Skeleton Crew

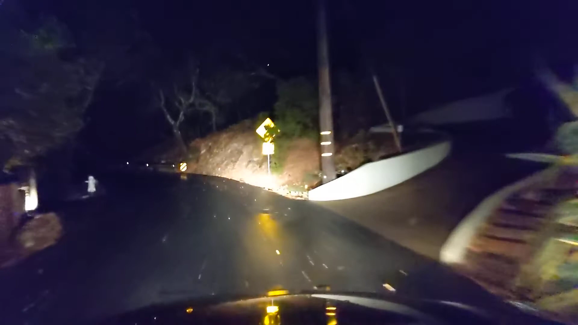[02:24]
So I I end up delivering all this food delicious amazing food to all these people and I haven't eaten dinner yet. And by the time I get around to eating dinner most of these places that have the delicious food that I'm delivering are going to be closed. So I'll end up eating something not quite so delicious.
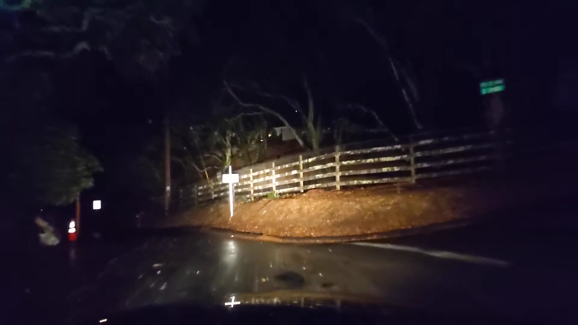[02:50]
So that was the the smallest portion basically that was like a side turn off from this this would be the main street going up the hill.
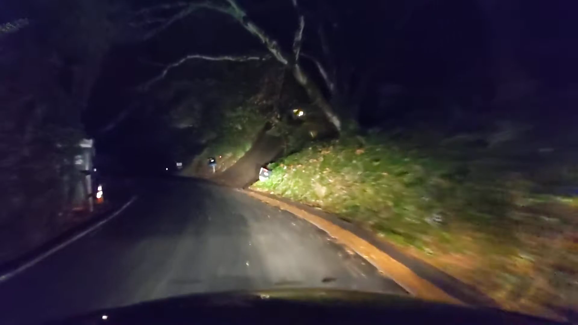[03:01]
That's funny. This street actually goes over the hill and comes out in the town of Berkeley which is you know
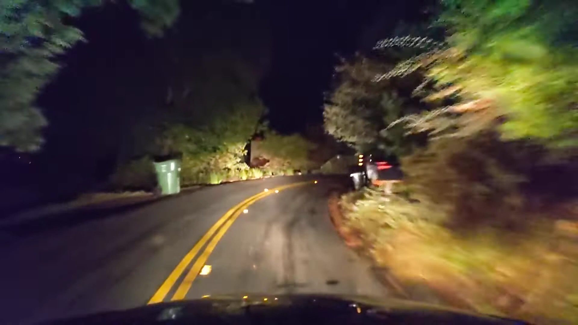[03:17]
a pretty significant portion of a conglomerate of cities that just combine into a giant metropolis. The town I'm in right now is called Orinda and it's basically a village in these hills. Whoops. I'm kind of holding the camera tightly up against the rear view mirror right now.
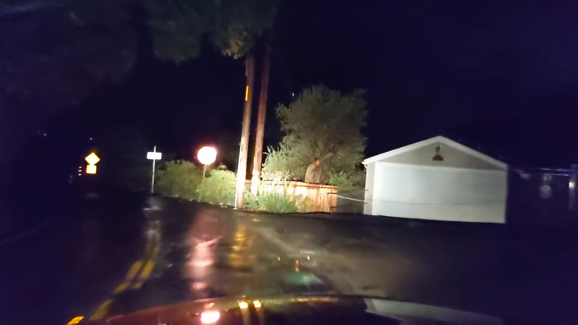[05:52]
When I get to this stop sign I'm going to go ahead and end the video. and then I'll be back at work. Thanks for watching. See you next time.